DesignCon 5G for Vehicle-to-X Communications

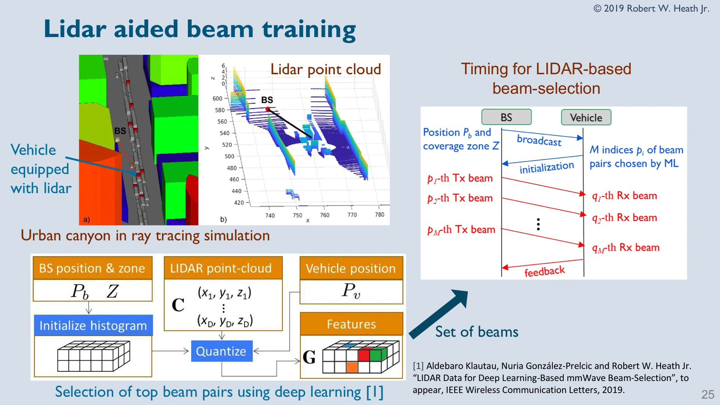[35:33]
this is like the LIDAR point cloud for what a car is seeing, to help figure out the correlations between the LIDAR point cloud and the communication channel.